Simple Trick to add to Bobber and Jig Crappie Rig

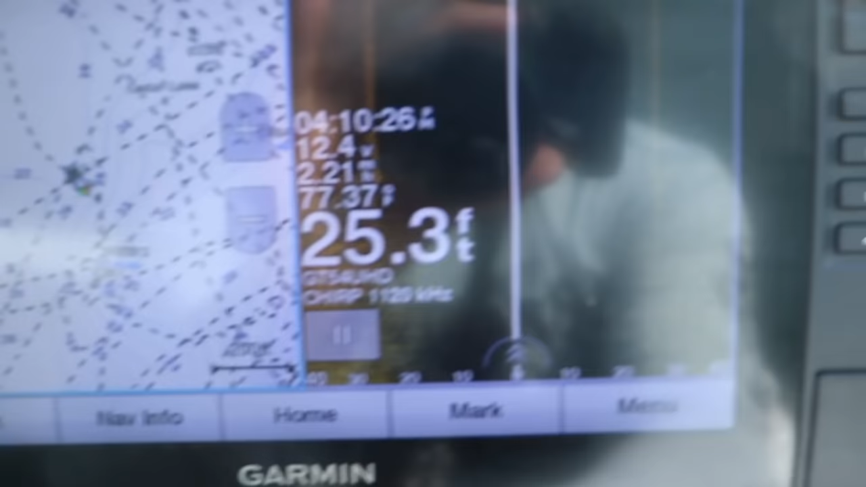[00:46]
On screen: depth 25.3 ft
All right I have some brush piles marked right here off
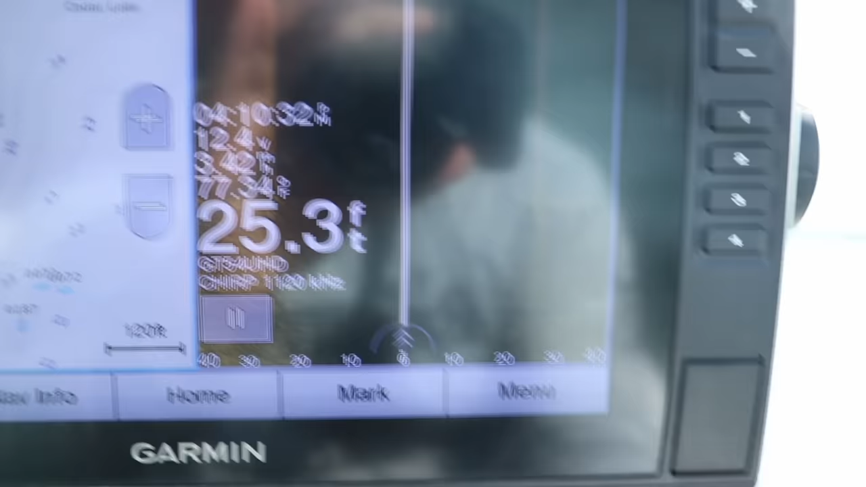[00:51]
On screen: depth 25.3 ft
the edge of this there's a big point that comes out and
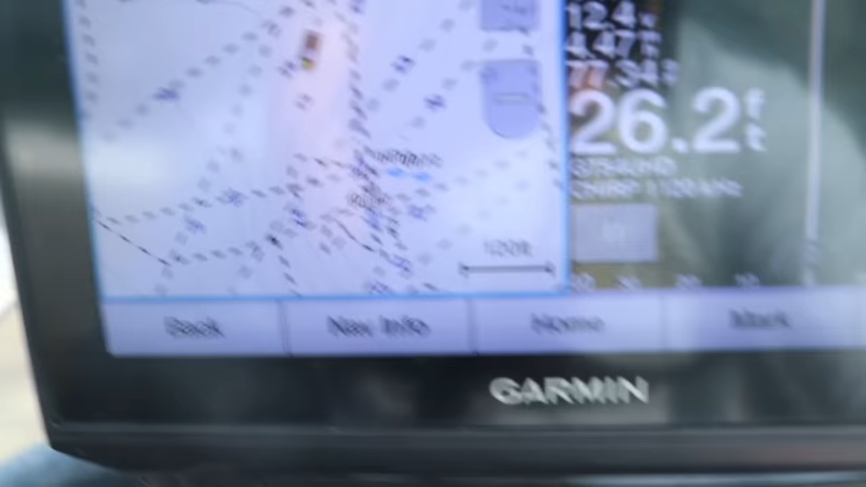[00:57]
On screen: depth 26.2 ft
they drop some brush piles right at the end of them so once we get over the top I'm going to show you what they look like
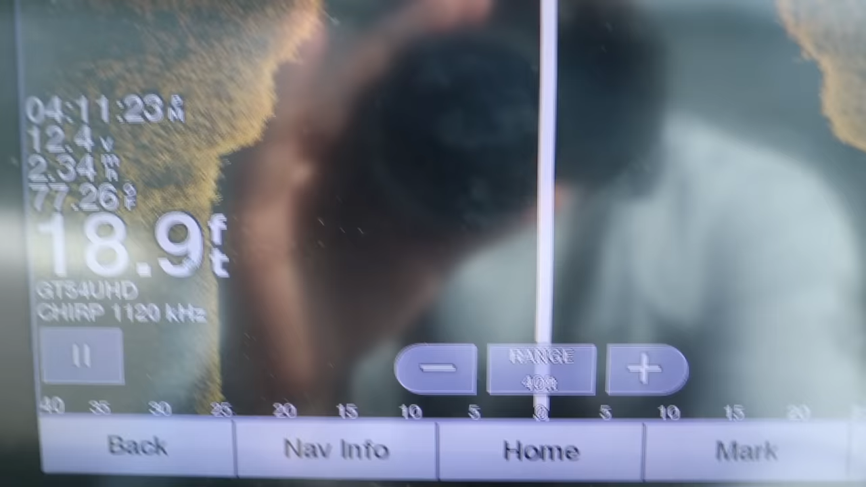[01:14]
On screen: depth 18.9 ft
There's a couple of them right there.
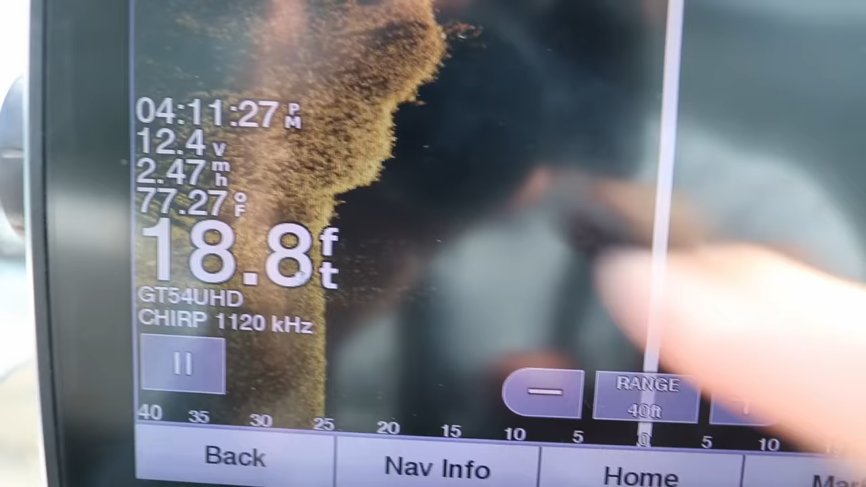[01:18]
On screen: depth 18.8 ft, water 77.27°F
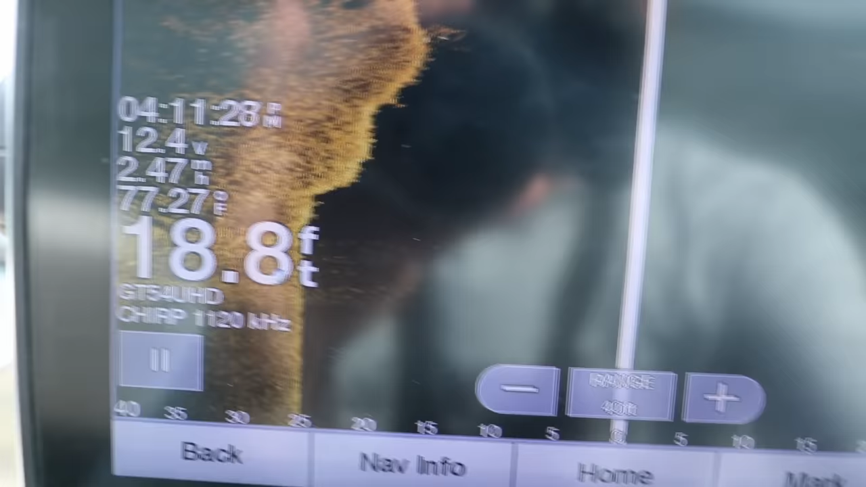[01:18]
On screen: depth 18.8 ft, water 77.27°F, speed 2.47 mph
Looks like there might be some fish on them.
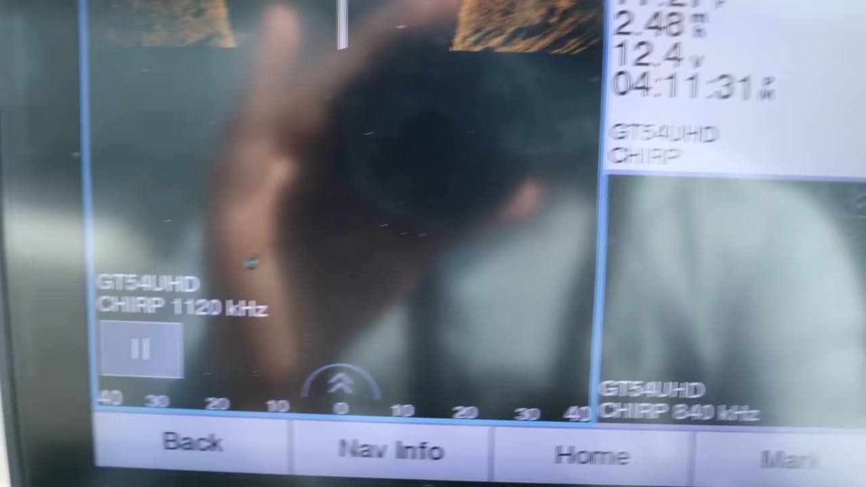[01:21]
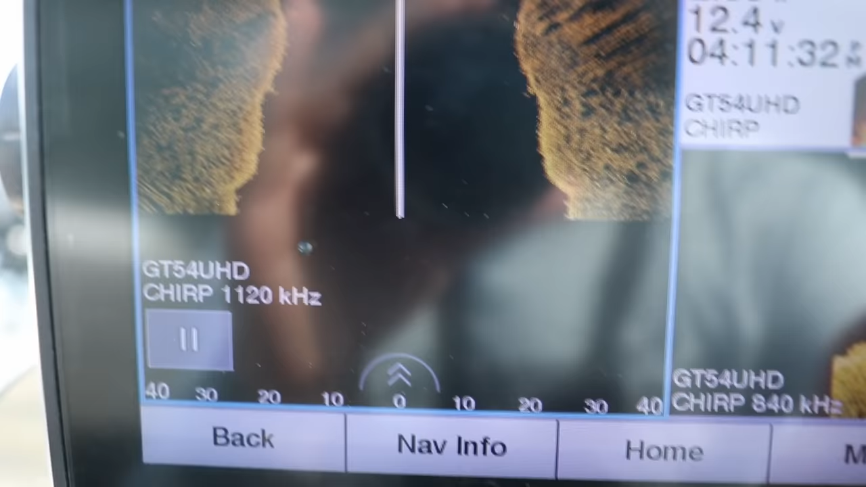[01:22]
We can check it with down imaging. Oh yeah there's some fish right there.
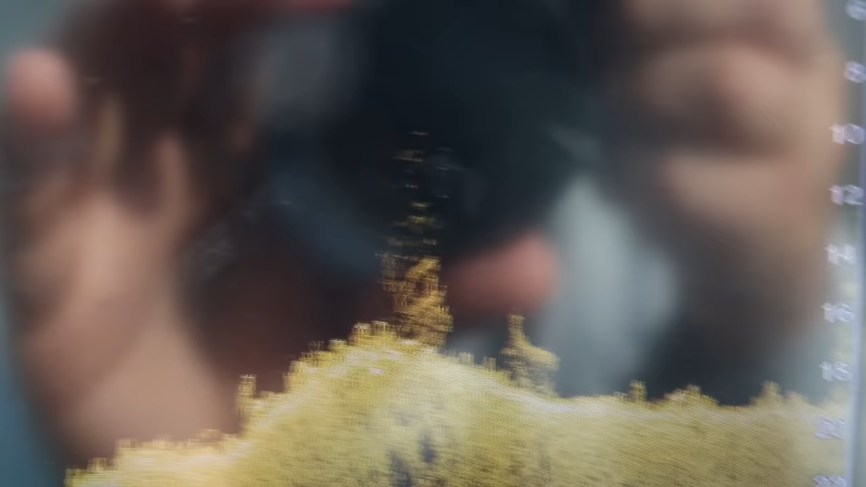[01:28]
They're stacked up on top of that one right there so we're going to swing back around and get on that school.
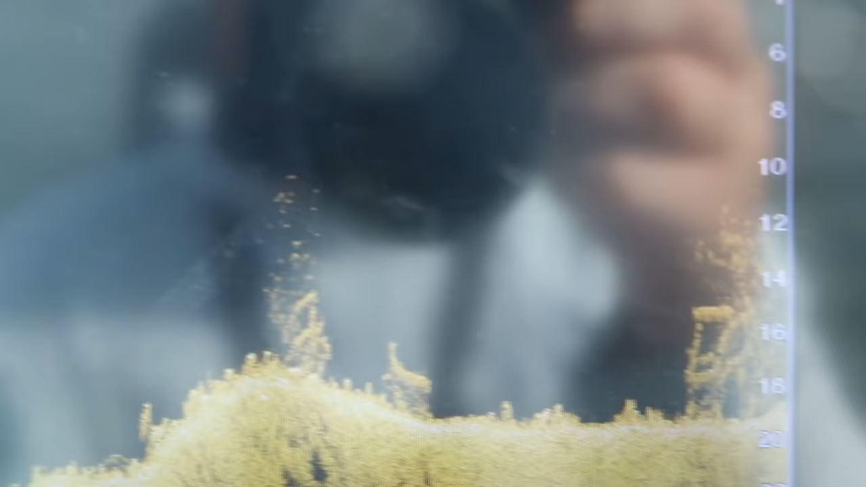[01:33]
Actually whoa that school is the one we want.
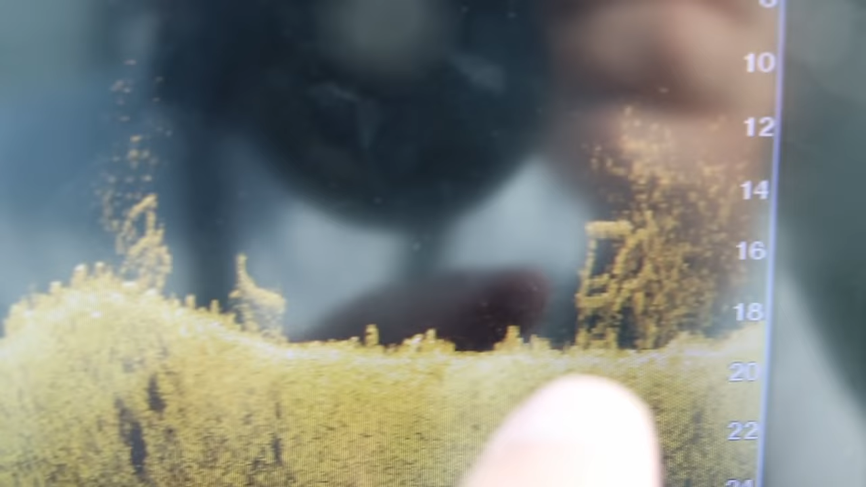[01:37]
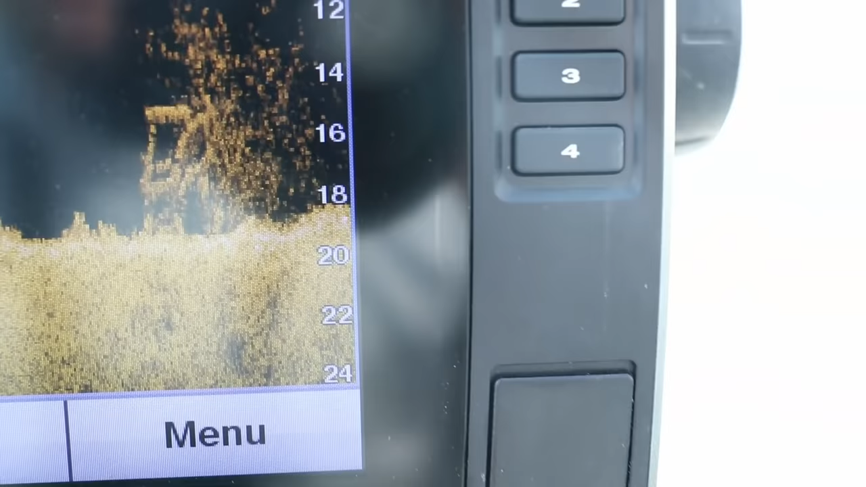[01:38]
That's the one we want right there. Wow that's why down imaging.
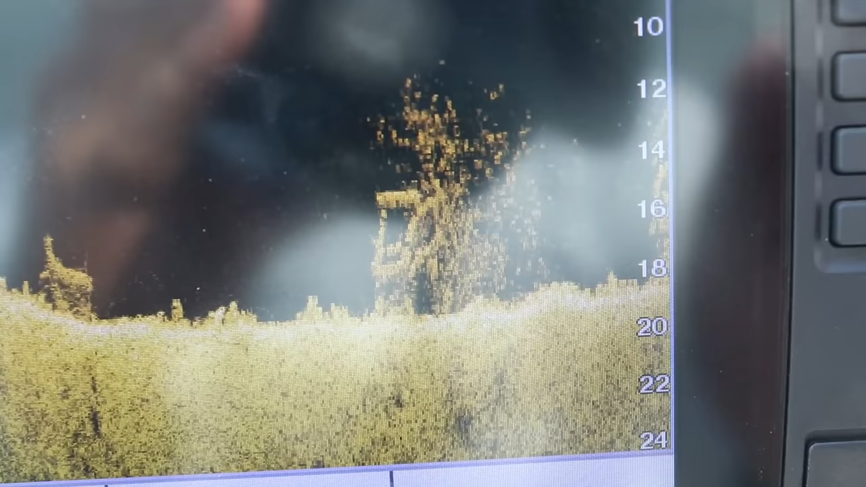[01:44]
I don't know if you've seen those last videos I've done the down imaging really helps with separation.